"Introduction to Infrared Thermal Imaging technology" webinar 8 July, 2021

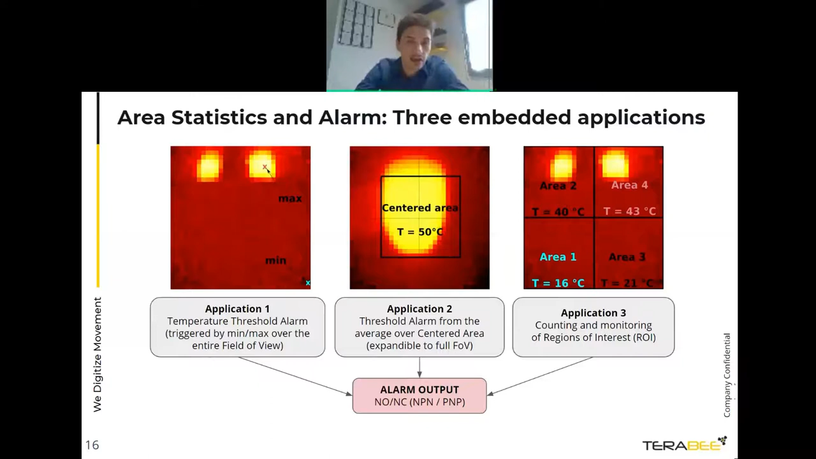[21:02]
And the resulting measurements can be put on the network, or a decision can be taken again via the NONC output. Now, going into a bit more detail in the applications, application one, we have identified one use case based on our customers, which is temperature monitoring of electrical boxes and relays. So we have the sensor in front of this electrical cabinet. The user can define its own thresholds, and we can actually do fire prevention, not just fire detection.
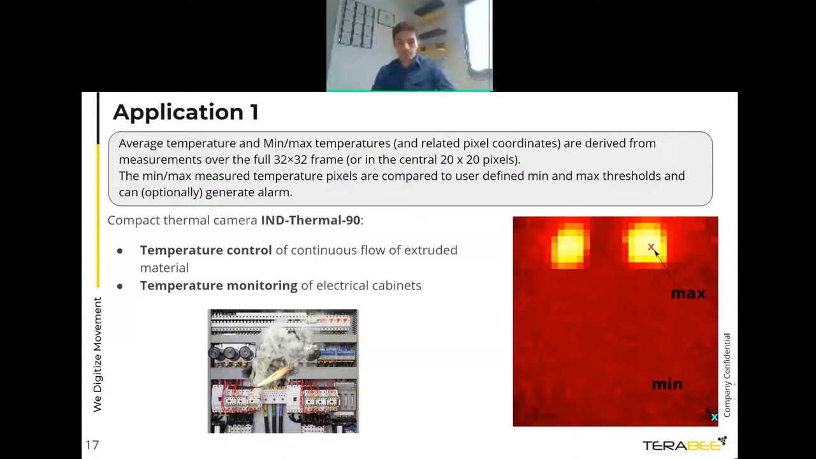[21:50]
something will ignite. Now, another application identified by one of our customers for application two is the monitoring of extruded material. We have had one of our partners that had this brick furnace where the bricks were coming, and they wanted to monitor the temperature of the bricks coming out of the furnace. So this was a quality control process that they implemented our device that previously was too expensive to put a full-fledged microbolometer.
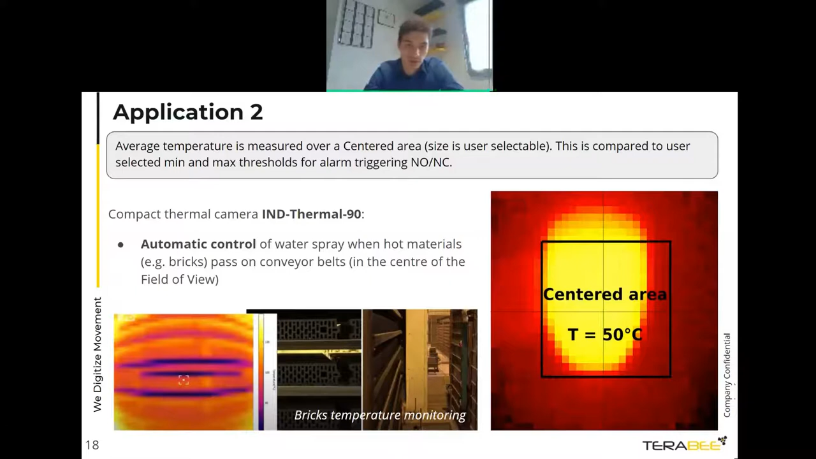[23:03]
So every time the sensor detects some areas that are not uniformly cooled, it triggers the water and it cools down the brick to the same temperature. Now, application three, this one is very customizable, and it can be used as well for electrical cabinet monitoring or industrial baking. The areas can be programmed as small as 2x2, so we can have a total of 256 areas monitored simultaneously, and we can take an action based on the program settings.